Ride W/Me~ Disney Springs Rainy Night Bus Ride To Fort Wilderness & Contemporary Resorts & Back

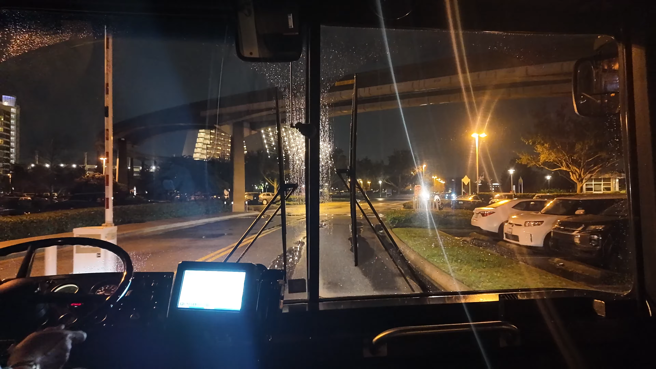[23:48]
This is Disney's Contemporary Resort at Bay Lake Tower. Please collect your belongings, watch your head and step as you disembark, and take small children by the hand. Thanks for riding with us.
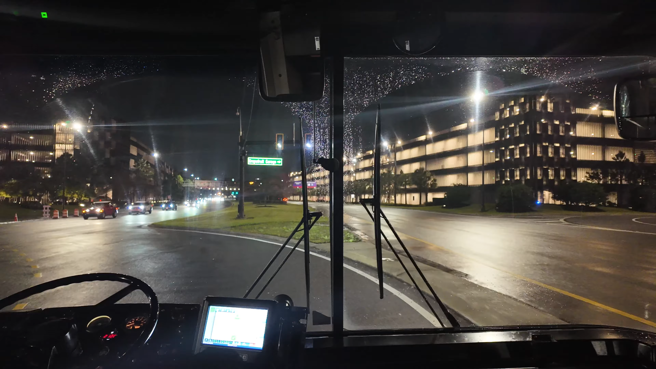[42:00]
Disney Springs. Return service to your resort hotel is available at this station. Be sure to ask your driver for the exact location.
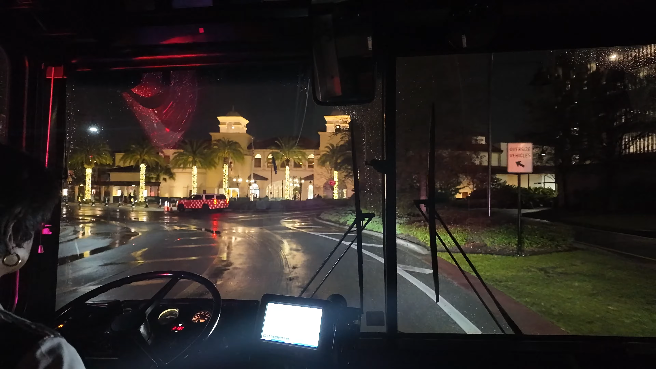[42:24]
Smoking of any kind is not permitted at Disney Springs, except in designated areas. Please collect your belongings. Watch your head and step as you disembark. Take small children by the hand and follow the walkway to the main entrance.
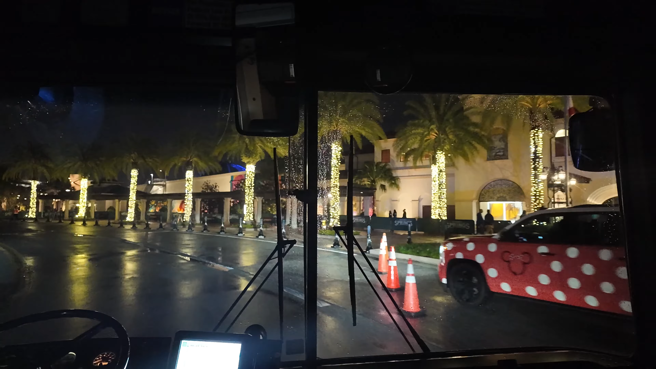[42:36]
Thanks for riding with us and have a wonderful time here at Disney Springs.